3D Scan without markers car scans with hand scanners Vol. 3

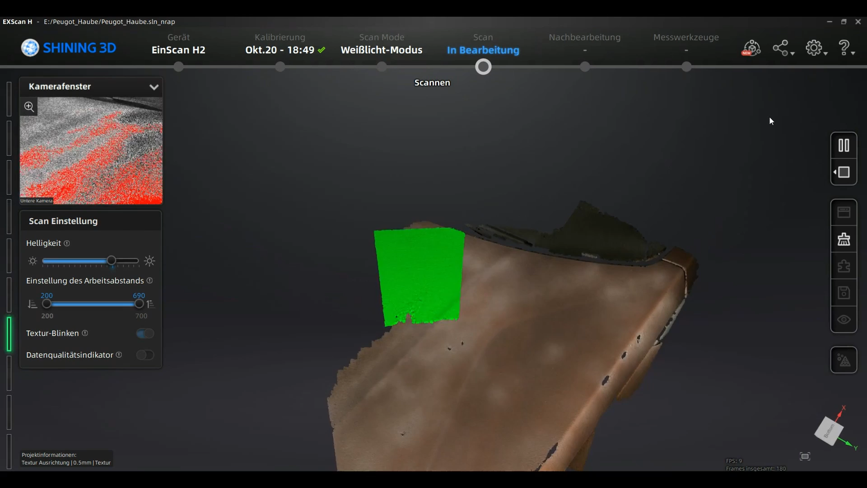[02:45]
and you can see that we are firmly following the surface we are not losing
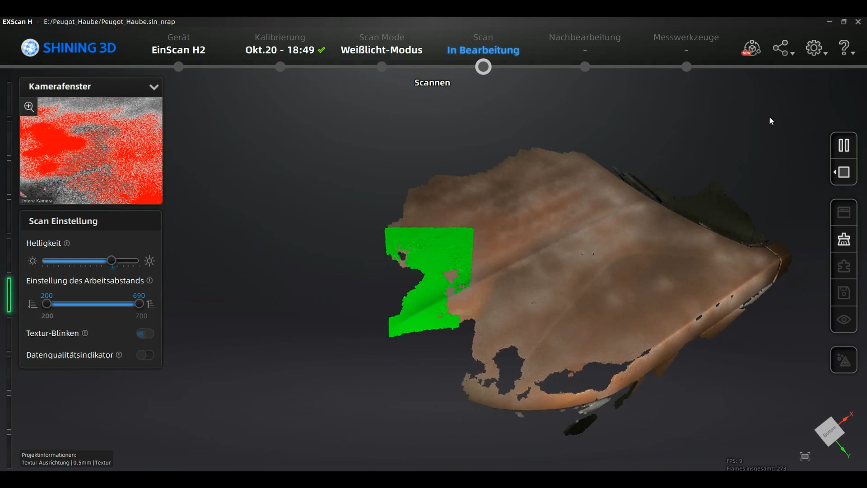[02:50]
the track and we are capable of scanning areas that are having very
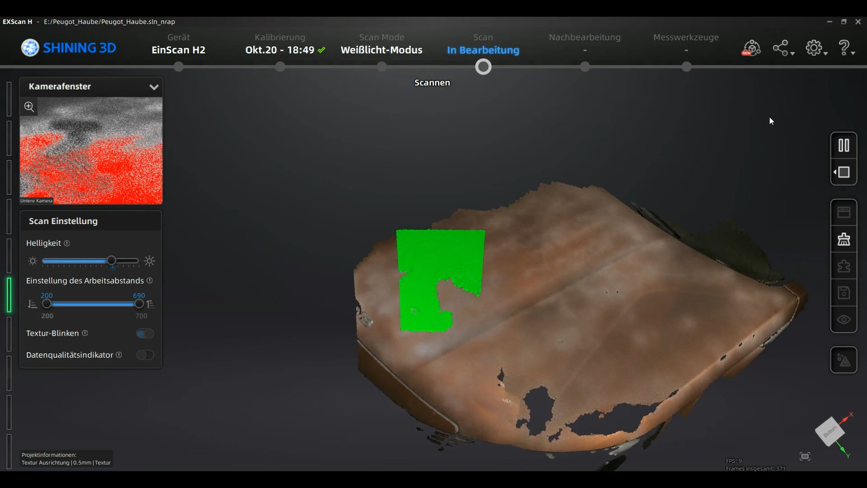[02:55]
very little features actually topo sprays is helping you in scanning such a
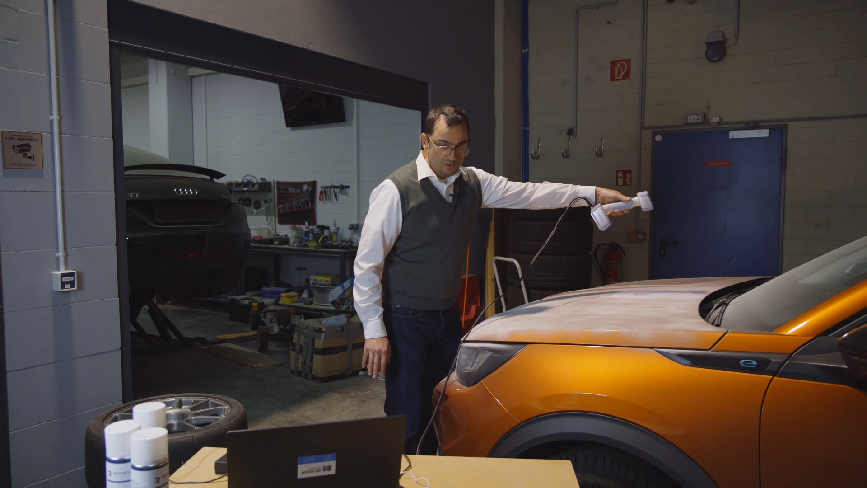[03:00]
surface in two ways there is a texture effect by small particles that
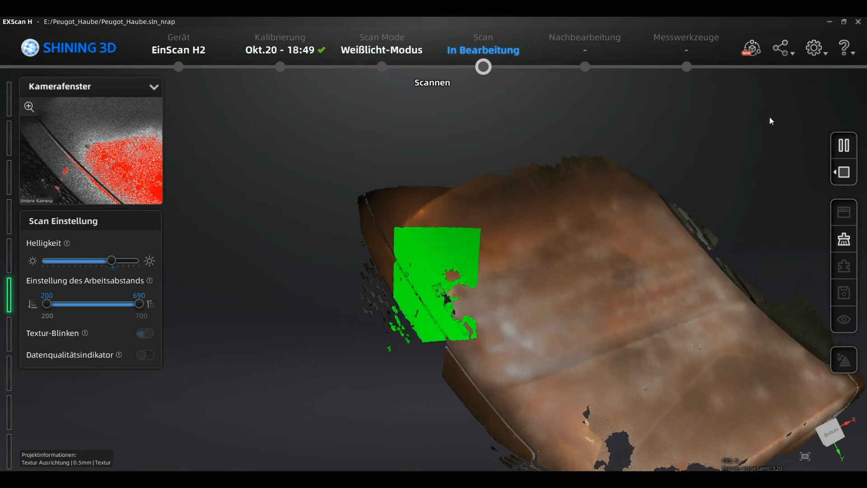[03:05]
reflect on the surface and there is a topology effect where the name comes from this is small particles
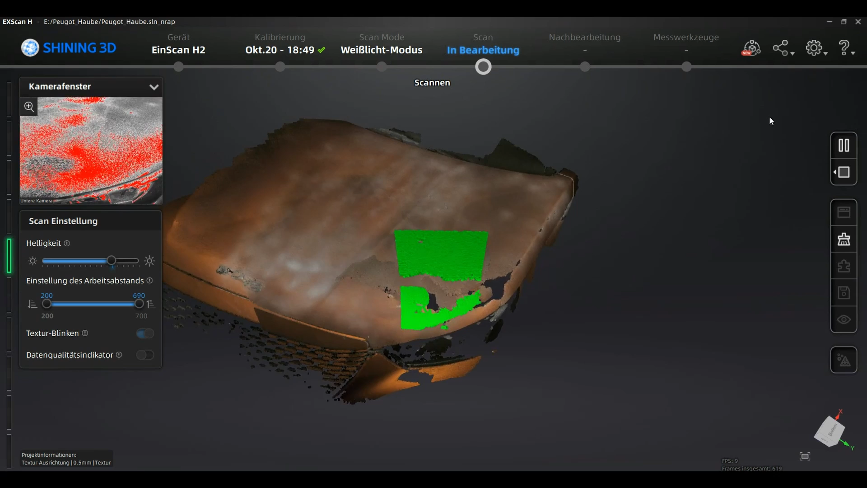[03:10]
on the surface that help the scanner to orientate himself that he knows where he
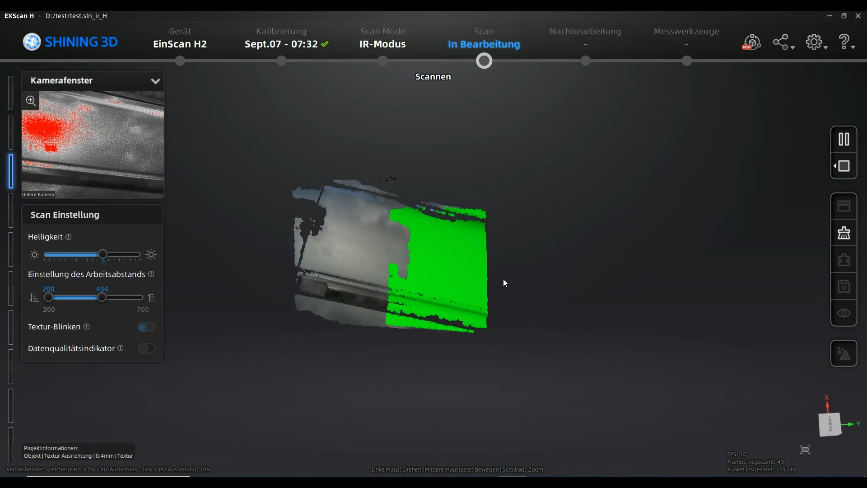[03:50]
in ir mode the surface treatment is a bit more difficult because ir wavelengths are penetrating small layers
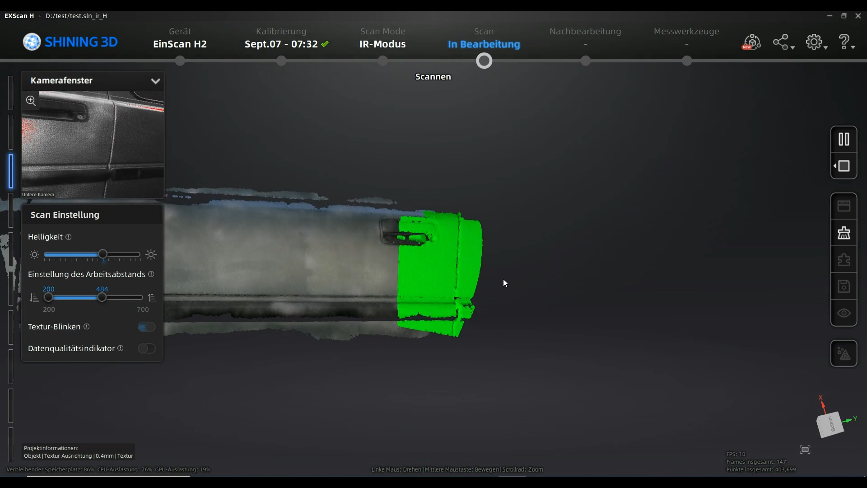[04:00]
it was working very well in general we recommend to run the scanning on the brighter area of the camera settings that you might see in the left upside corner
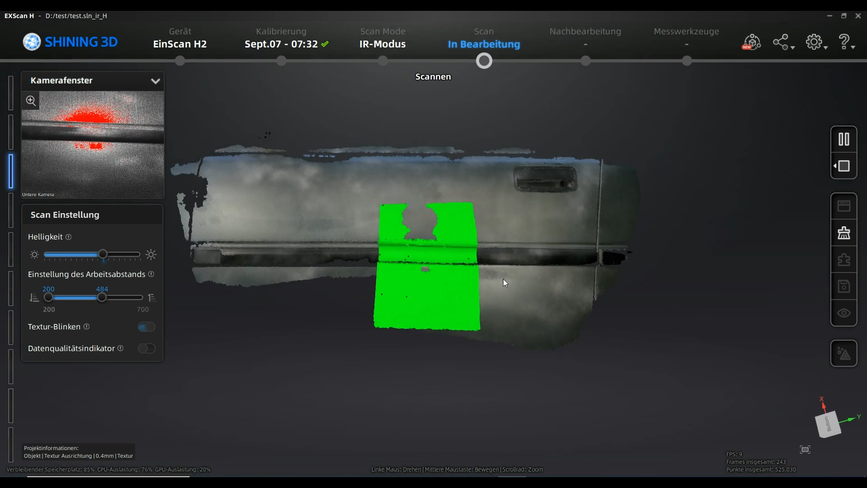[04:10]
of the of the picture here we have some smaller red areas in the scanning
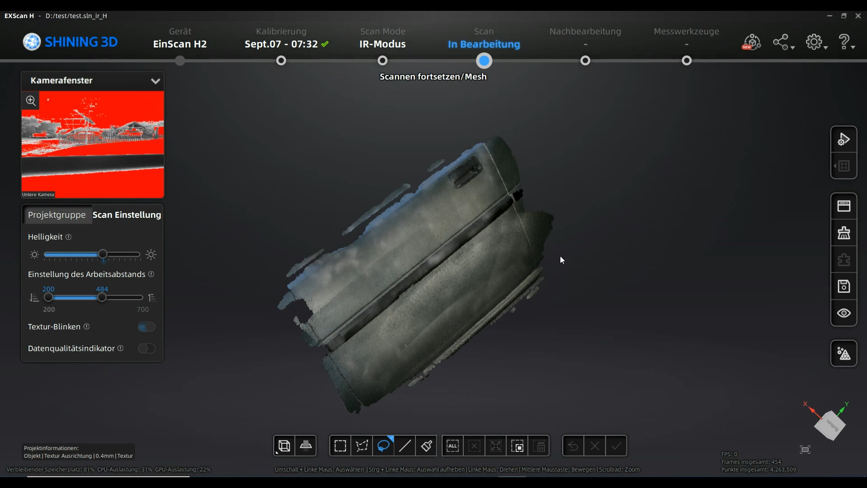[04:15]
please consider this as well that the intensity of the light is variating a lot
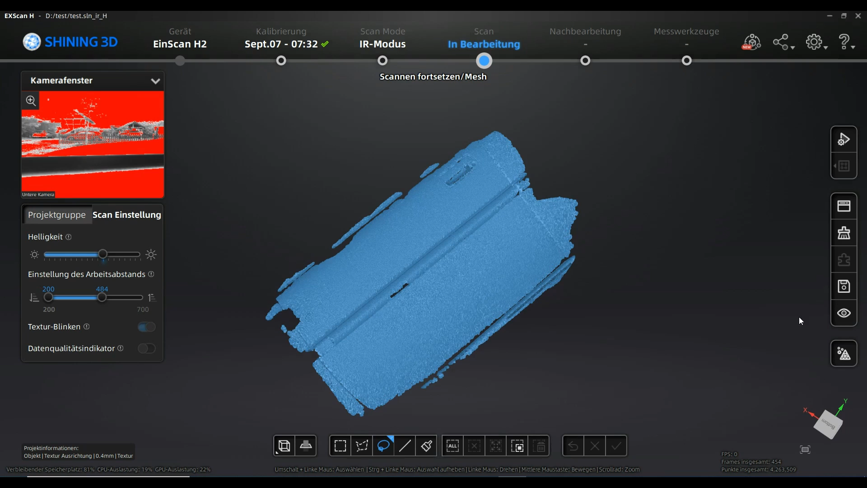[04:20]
by the distance the scanner has to the surface but in general we recommend to stay a little bit more on the bright area of the settings because you will detect more small surface particles